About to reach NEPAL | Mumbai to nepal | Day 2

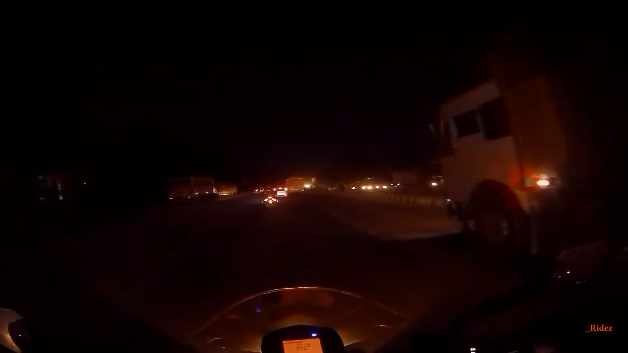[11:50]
वाराणसी इज 340 फ्रॉम हियर वाराणसी जाएंगे नहीं उसको बाईपास कर देंगे बट सीधा लखनऊ एंड देन गोरखपुर लेट्स सी गोरखपुर डिस्टेंस कब तक कवर कर पाते हैं हम लोग
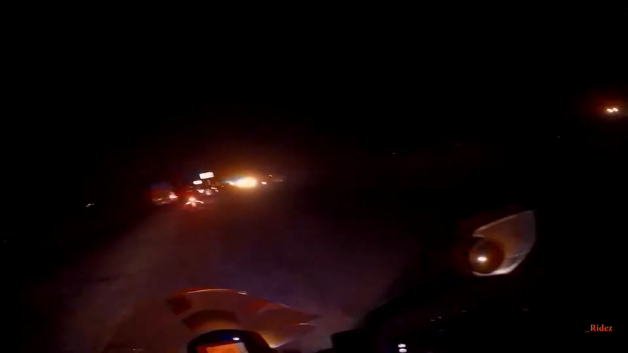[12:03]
सो इलाहाबाद वाराणसी गोज टूवर्ड्स राइट वी हैव टू गो टू लेफ्ट टूवर्ड्स लखनऊ लखनऊ इज 81 किलोमीटर्स मोर टू गो
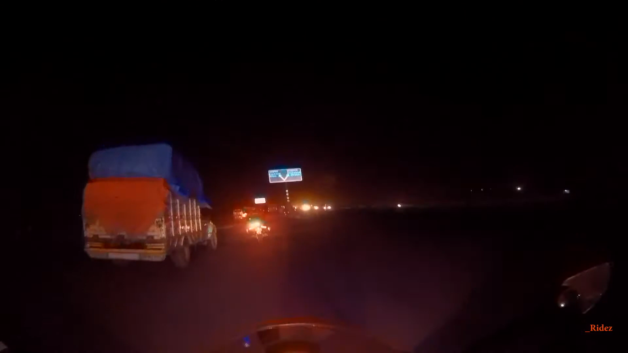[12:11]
एंड दिस लेफ्ट गोज टू कानपुर सिटी सो हमें स्ट्रेट जाना है This is Kanpur City, guys. This road goes to Kanpur City. I don't know, main kabhi gaya nahi. This is my first time when I am entering this MP and UP.
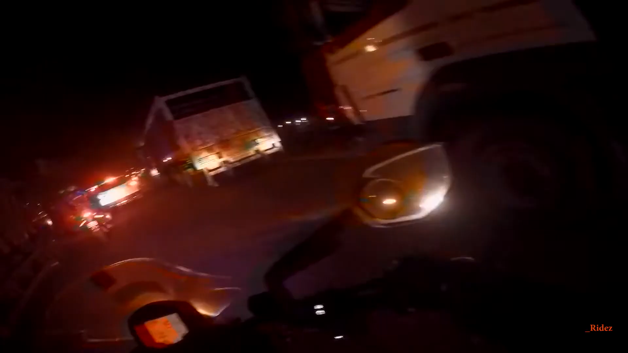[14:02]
पहली बार ट्रैफिक जाम लगा है
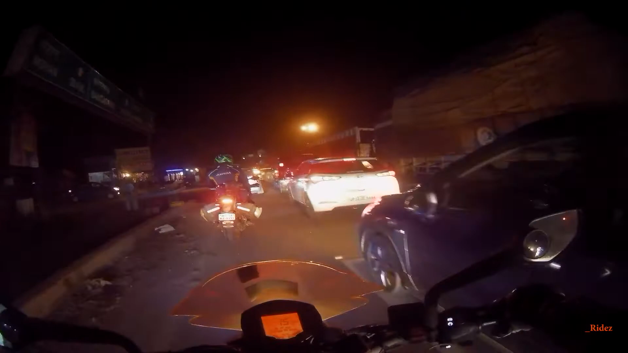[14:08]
क्या है ये
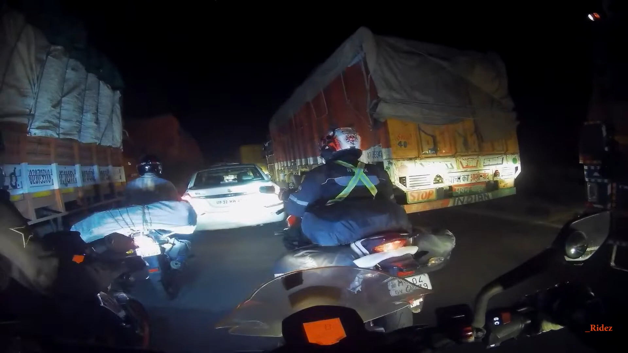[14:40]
गॉड ऐसे ट्रैफिक रहा था कब पहुँचेंगे पता नहीं।
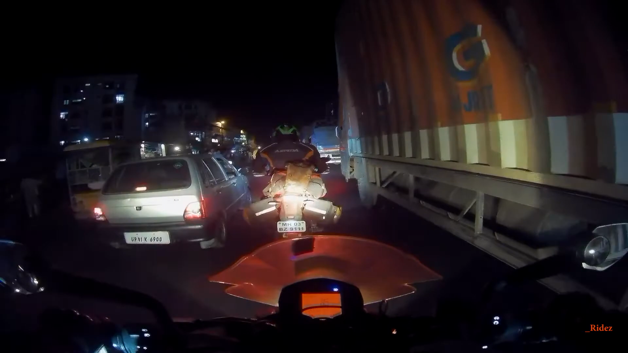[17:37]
राइड करते हुए, ओहो कंस्ट्रक्शन तो देखो बस, ये राइट में कुछ मंदिर है, वाओ वाओ,
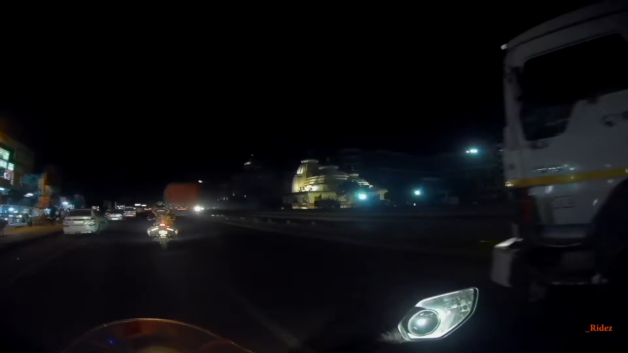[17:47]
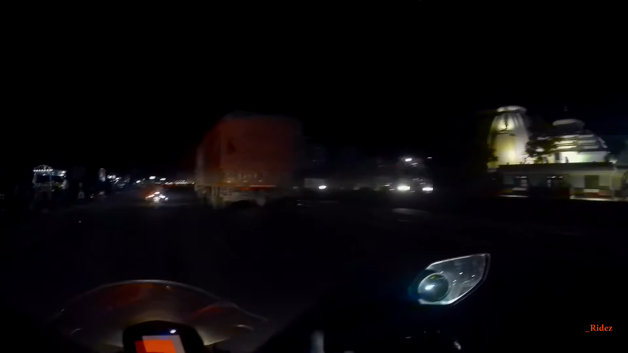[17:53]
और वो रहा चांद जिसकी मैं बात कर रहा था,
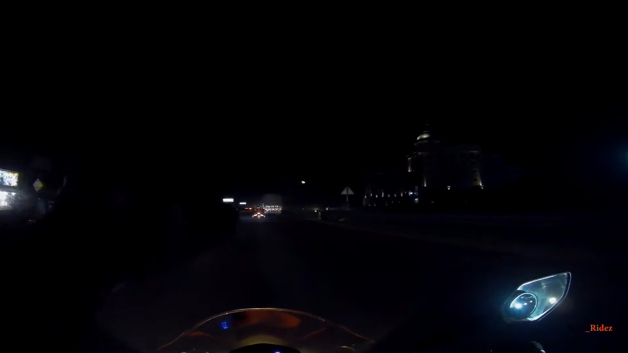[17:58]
कितना यहाँ से कितना नज़दीक और ब्राइट दिख रहा है, अपने यहाँ से इतना अच्छा नहीं दिखता, वाओ।
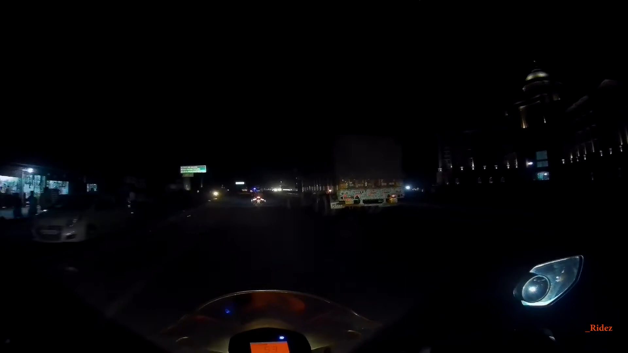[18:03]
ऐसा लग रहा हम वो मून को चेस करने के लिए जा रहे हैं, एंड ये रोड आखिर में उधर जाके ख़त्म होने वाला है। फॉग जोधपुर की ओर,